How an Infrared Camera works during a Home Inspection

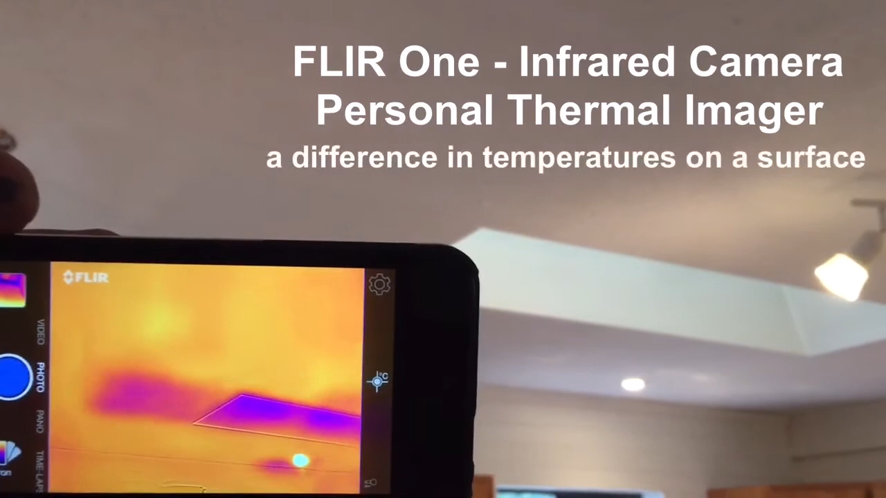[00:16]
There you'll notice that the skylight right beside it, there's a purple section.
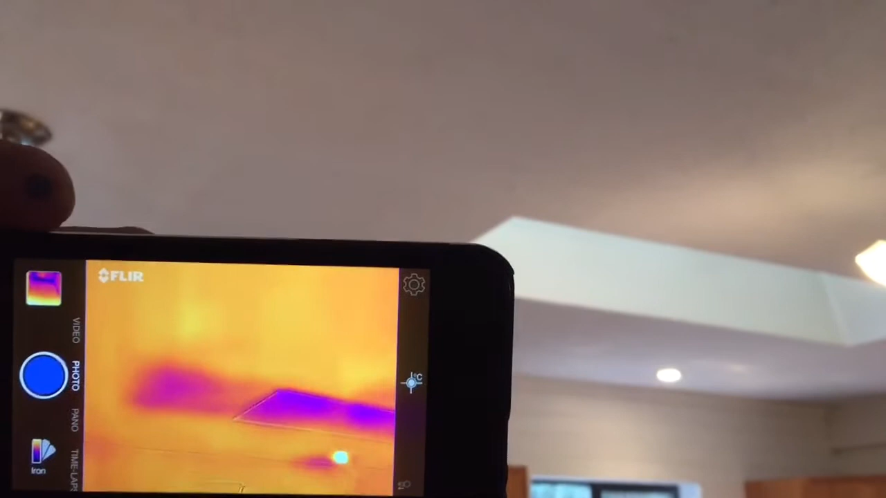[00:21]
Where that purple is, that means there's no insulation in above that section of drywall, which is actually the ceiling.
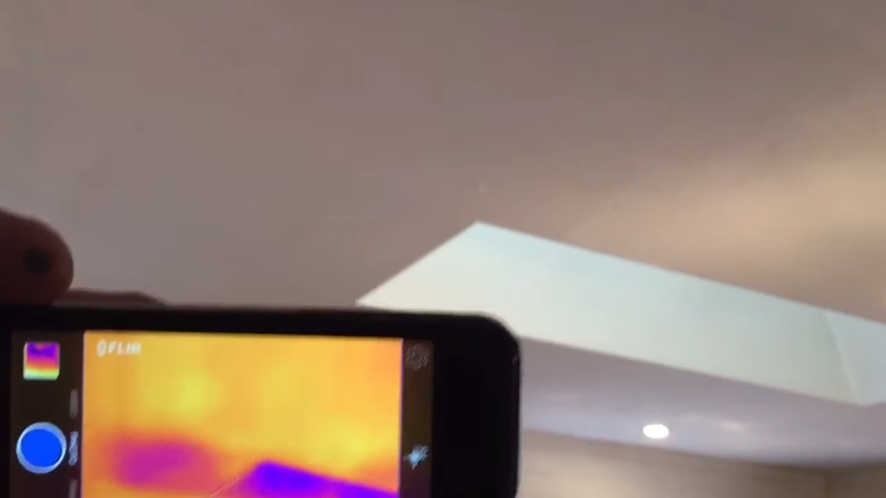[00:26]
If you come closer, we'll look up inside the actual skylight chase itself, you'll notice it's all purple.
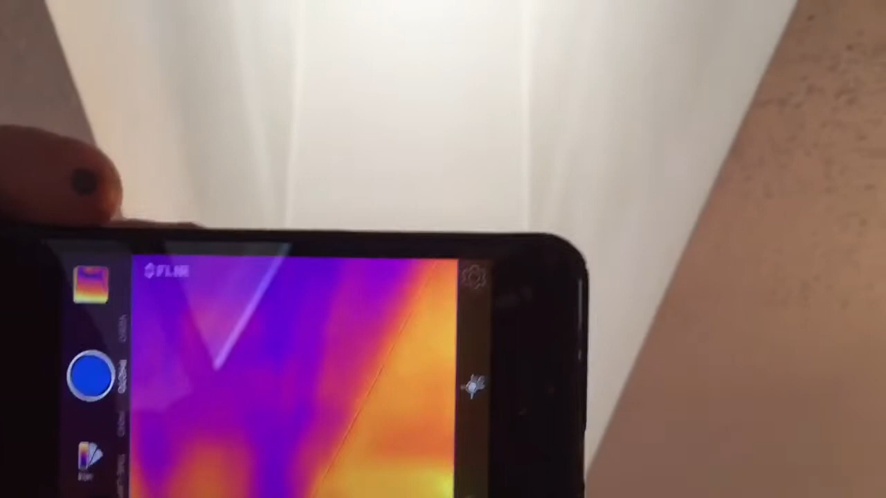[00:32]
What that means is it's not insulated at all inside the attic space.
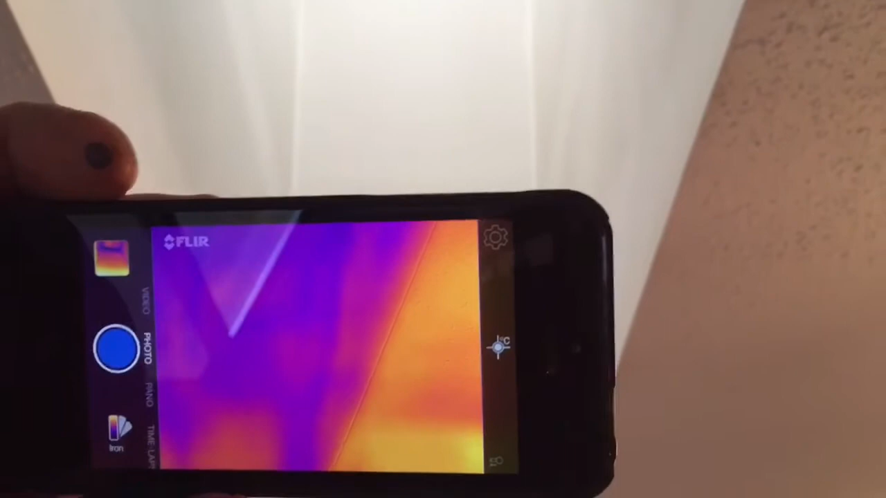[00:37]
There's a couple more areas around the home I want to show you. As we go up the main stairs of the home, you'll notice there's a skylight at the top of the stairs.
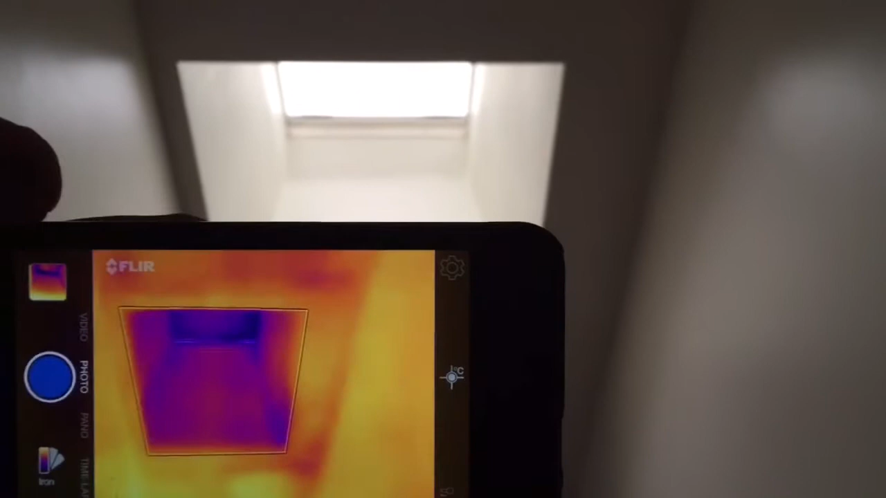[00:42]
That skylight doesn't have any insulation around the chase either, which means all the heat is just going up and out through that drywall and out through the roof of the home, just wasting power.
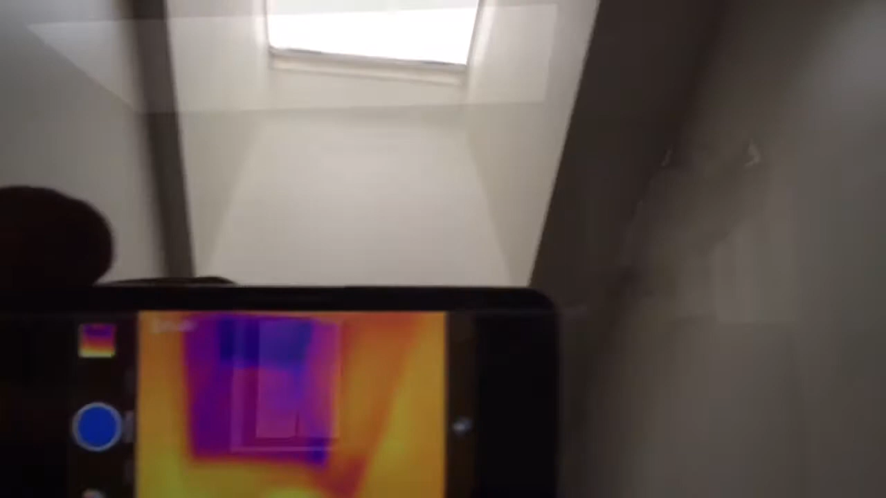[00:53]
In this bathroom, there's another skylight.
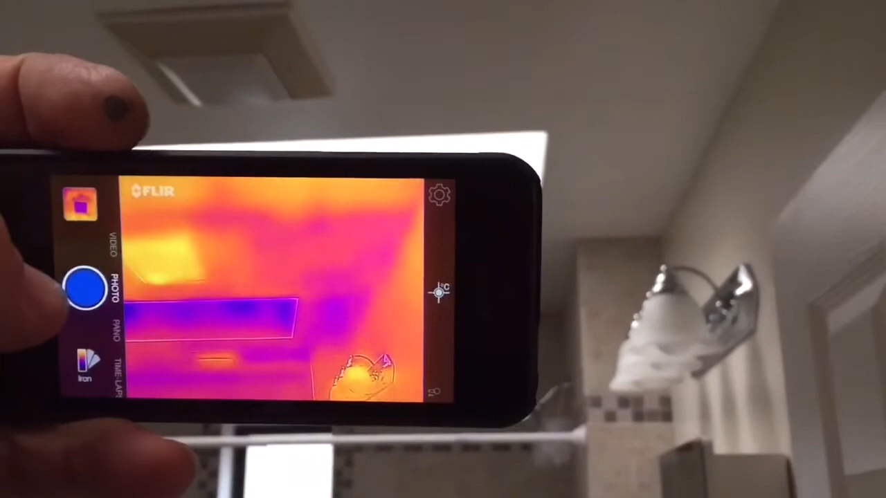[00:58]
You'll notice all around, there's no insulation. One more thing an infrared camera is used for is showing me
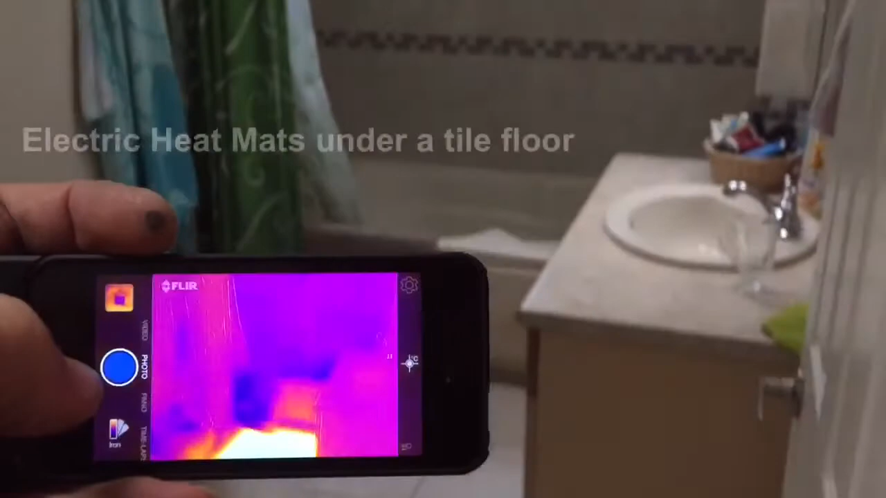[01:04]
the heat mats underneath the floor and or hot water radiant heat that goes throughout a home.
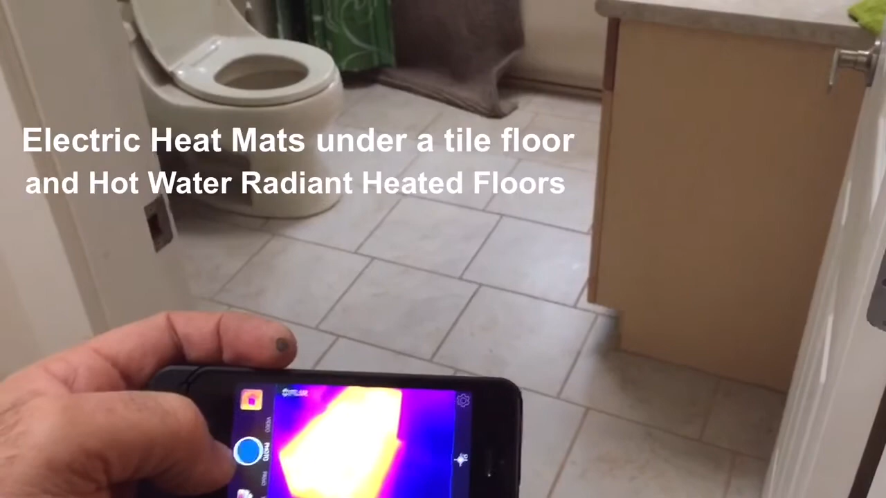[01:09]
If you don't have an infrared camera, how do you know if this mat is actually working properly?
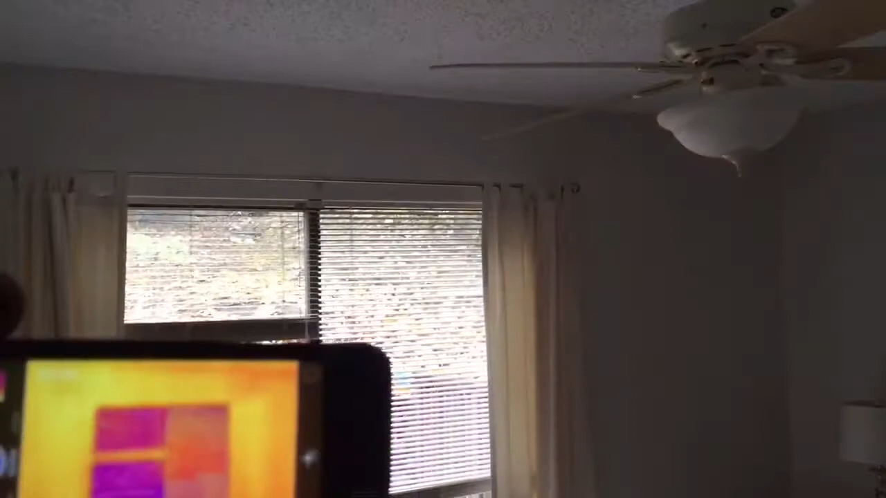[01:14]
And when I'm going through an inspection, I'm looking particularly at doors and windows.
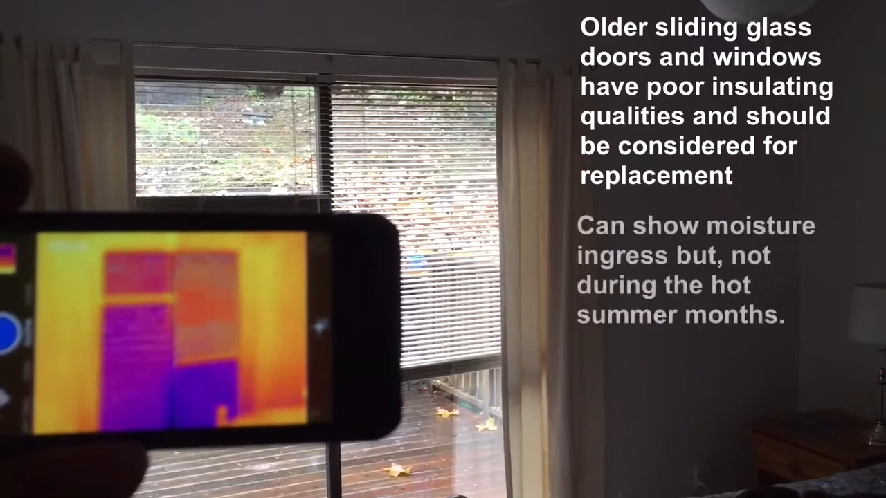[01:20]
An infrared camera can show you moisture at the corners of the windows where it may be leaking, but if you're looking at a home in July or August, there's typically no moisture that you can be found. So you really need to use your eyes. And here's something you don't see every day.
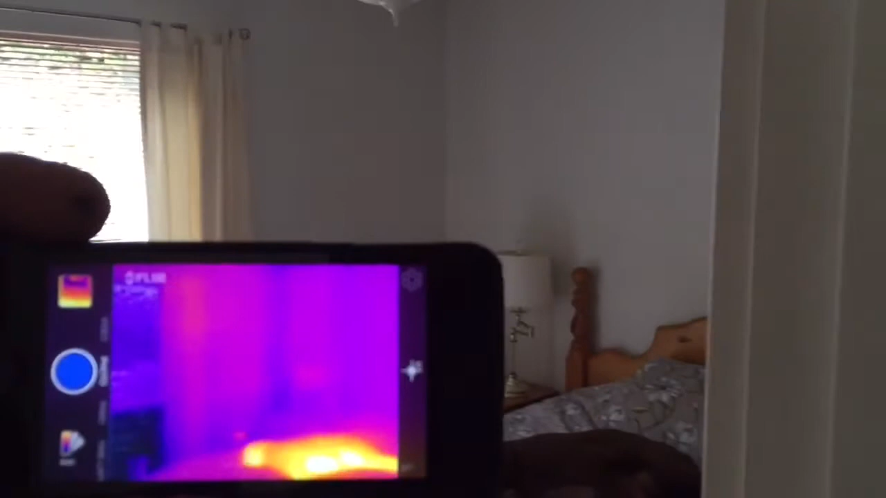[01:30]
There's a dog sleeping on the master bed during inspection. He's just letting me go about my business.
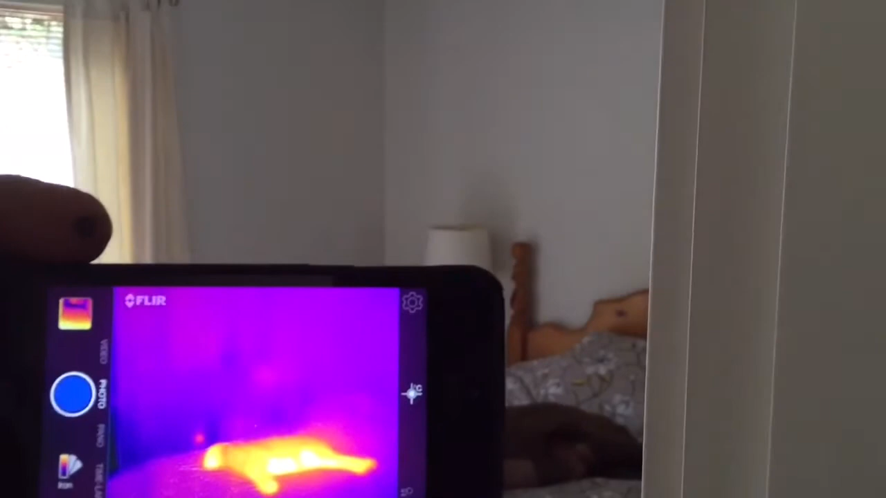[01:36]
So why is it so important for an inspector to use an infrared camera during a home inspection? Well, as you've seen, there's numerous areas in this home where there's more insulation required.